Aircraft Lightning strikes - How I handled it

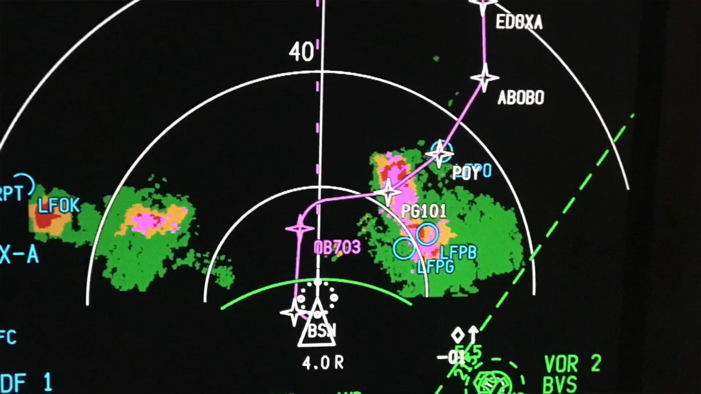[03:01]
Now, our weather radar will show areas of high moisture content, so if there's a lot of rain inside of a cloud, it will turn up as green initially, then it will turn to amber, and then red where it's at the worst, and then turbulence will turn up as magenta little spots, okay?